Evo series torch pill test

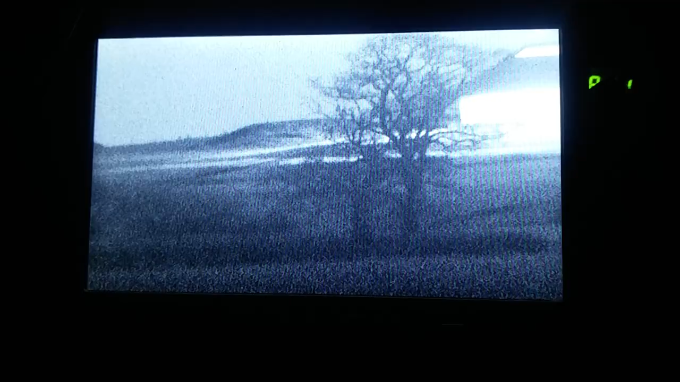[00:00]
all right we've got a little illumination test here kpc 700 pub camera from sure 24 this is currently with no additional IR the barn to the right
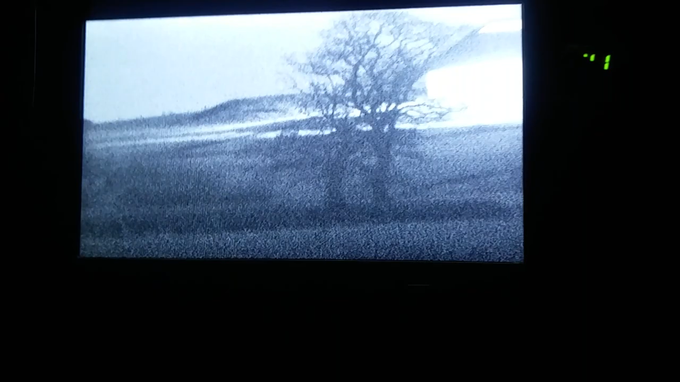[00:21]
is illuminated but to the naked eye everything either side of
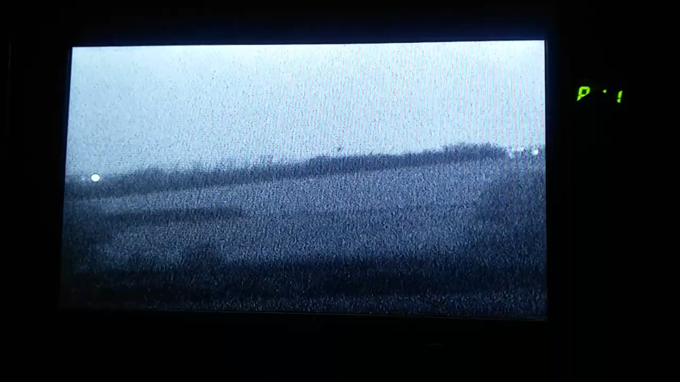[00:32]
it is pitch black at the moment so what we got currently we are running a triple mode turbo pill
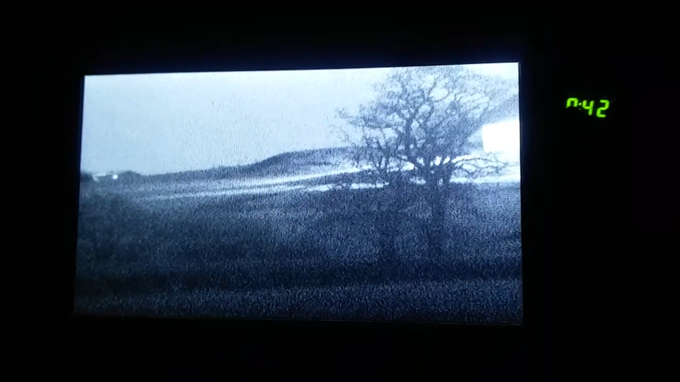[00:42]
so if I just switch that on so that is in high mode
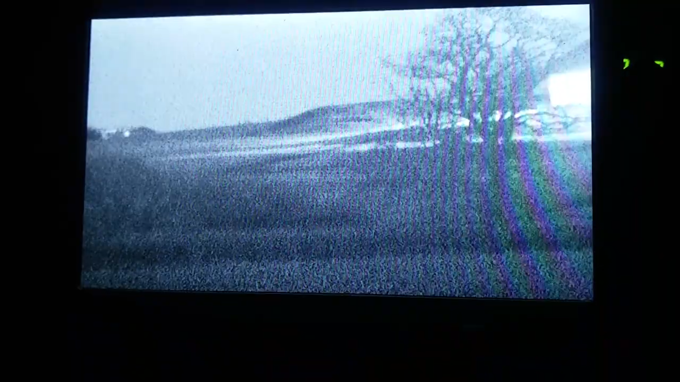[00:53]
so low medium and high so that's with the standard IR and then we've got the
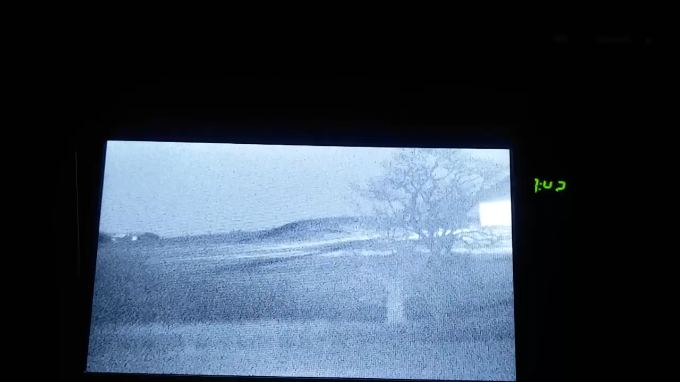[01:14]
laser drop-in pill for the torch series the tree is 270 yards the amount of dirt to the left of the tree is 580 yards so even at that ranges with the LED pill you would get sufficient visual on a fox or whatever
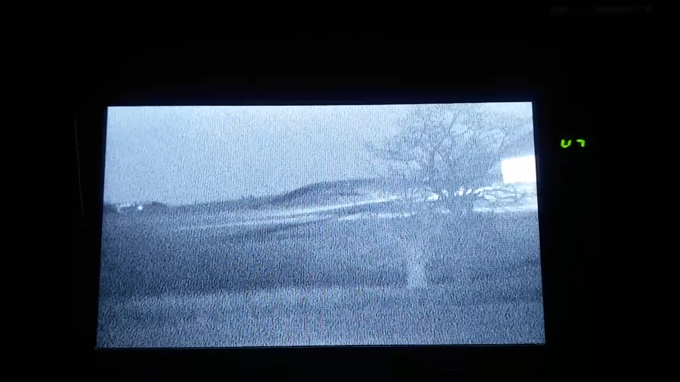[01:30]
um you'd certainly get eye shine um so we go on and put the uh the laser one now over the top of um
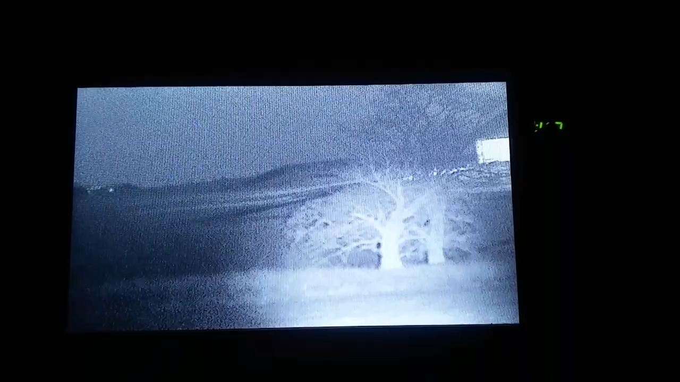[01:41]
so this is the uh laser um evo uh the pill for the evo um obviously that's the tree so there and then we're now 570 yards um illuminating the um the wood uh the bank at the back there the torch is backed right off uh with a 50 mil head um so it's on effectively a flood um it would zoom in tighter uh but for spotter purposes which is what
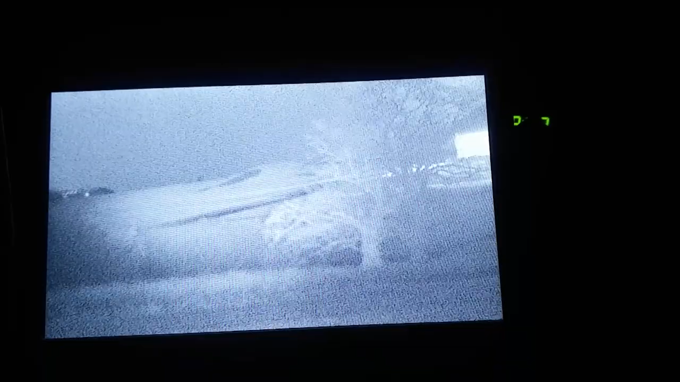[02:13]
we're using here um i want to keep that um as wide as possible i may try this with 38 mil head just to see if we can get a wider field of vision um i'll go ahead and turn the led off in a minute and
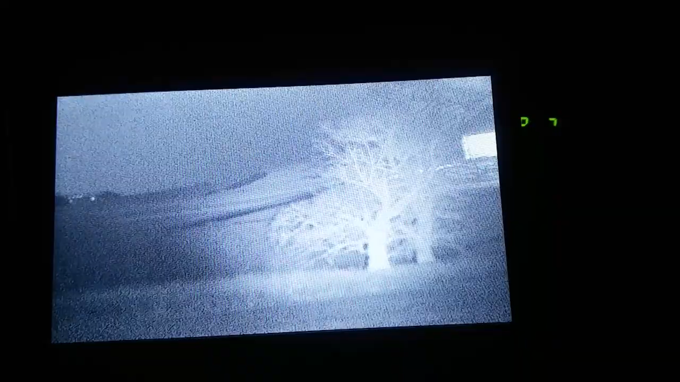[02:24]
you'll see um how focused that is um so so that's the laser um laser away um again the led pill is uh wound out for a flood um so um you don't
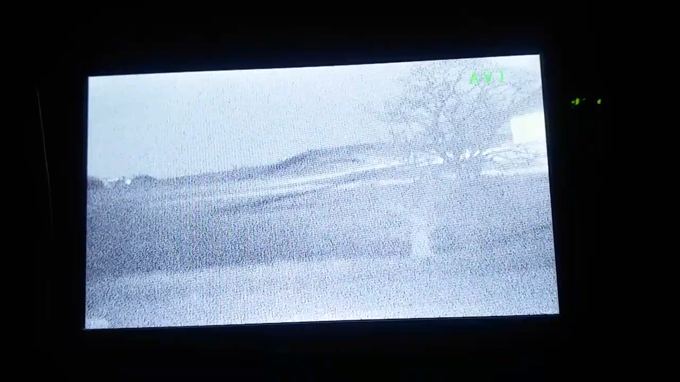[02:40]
have the intensity of light that you would or have got with the laser uh so i'm just going to turn
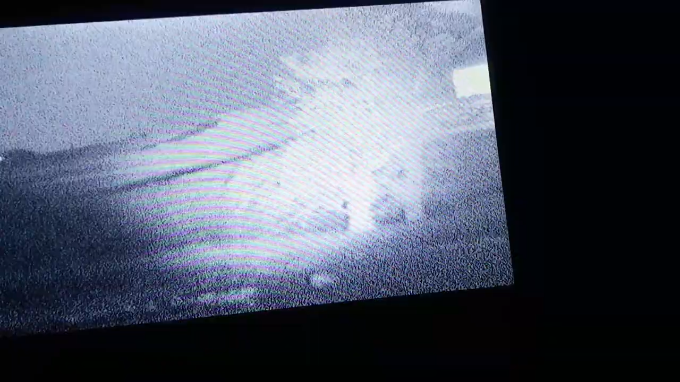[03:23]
the roof it's a bit tricky to um uh to do all at once um but yeah um like i say with a 38 mil the evo 38 head i'm hoping
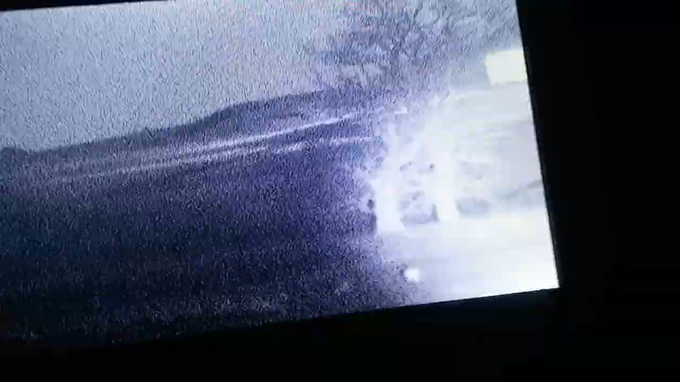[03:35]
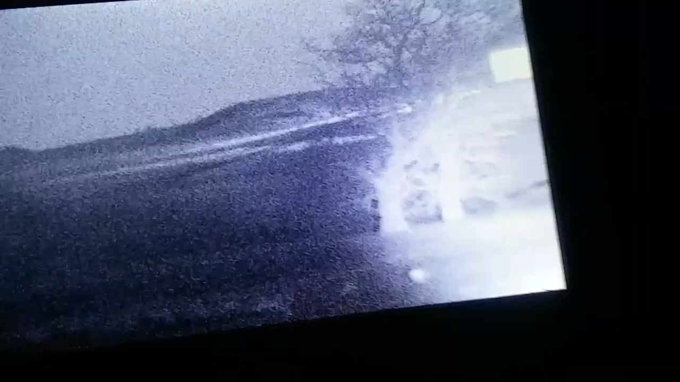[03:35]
that we'll have a slightly wider um field of vision